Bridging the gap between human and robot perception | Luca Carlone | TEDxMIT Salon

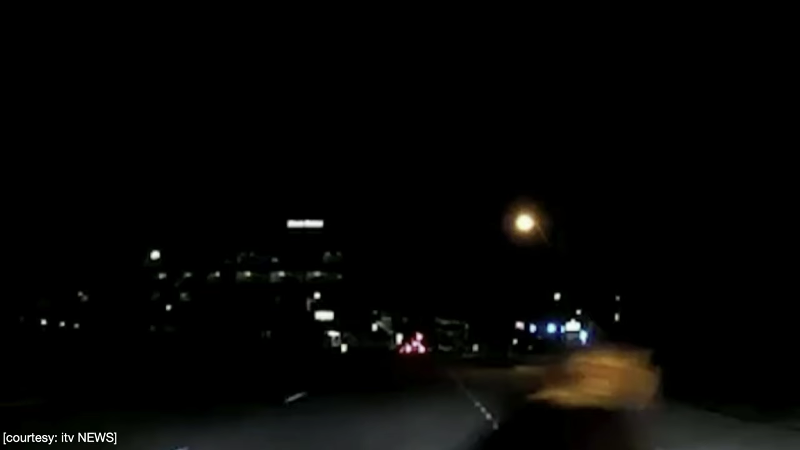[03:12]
The car appears not to have slowed down, its safety driver only realizing moments before the crash.
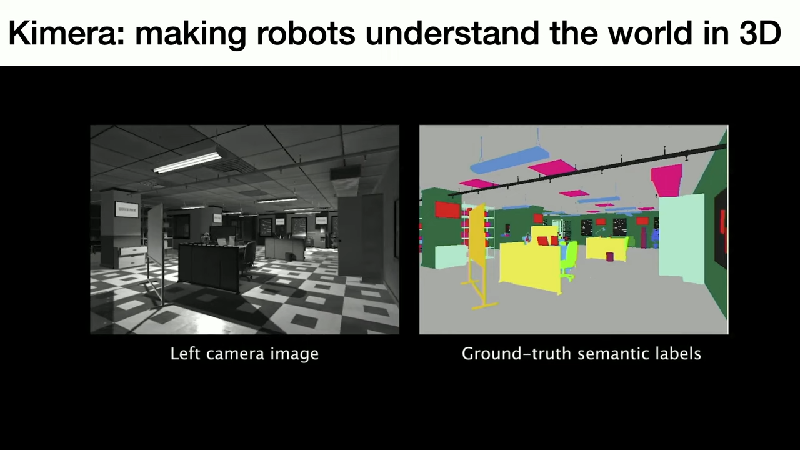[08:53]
We've been combining the state-of-the-art in 3D mapping with the state-of-the-art in deep learning to develop new tools for 3D understanding. For instance, what you're seeing in this video is what we call Chimera, which is a system able to perform metric-semantic mapping in real-time.
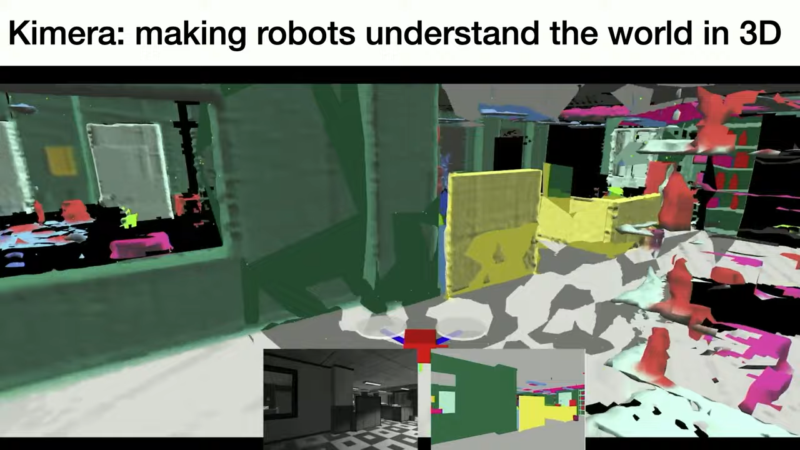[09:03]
Here the robot explores a completely unknown environment and builds a 3D model of its geometry, that's what is called a 3D mesh, but also understands the presence of different objects in the environment,
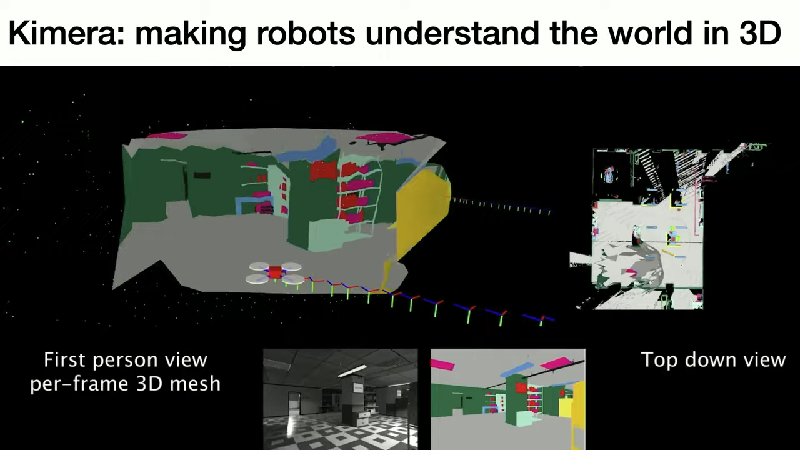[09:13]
and these indeed are labeled with different colors in the video that you see. For example, yellow are cubicles, where green are chairs, and so on.
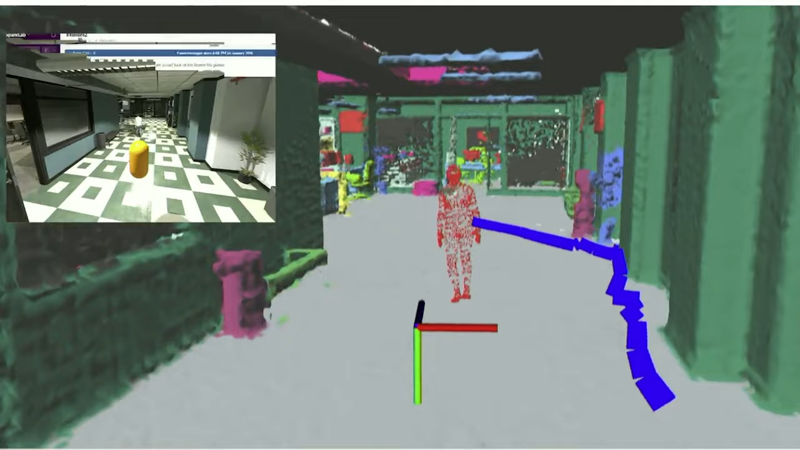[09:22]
The approach is even able to reason over dynamic entities in the environment. For example, it's able to reconstruct 3D-dense models of humans moving in front of the camera.
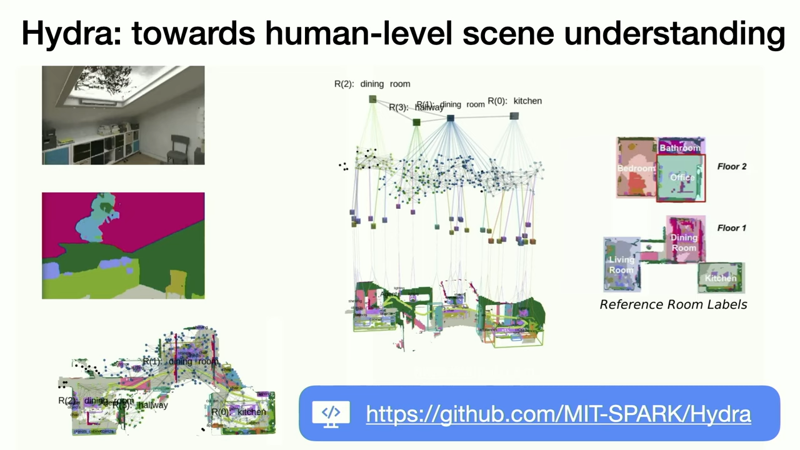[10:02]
The resulting system is something that we call Hydra, and as many other work from my group, Hydra has been released open source with a very permissive license to allow other people to use, improve, and build applications on.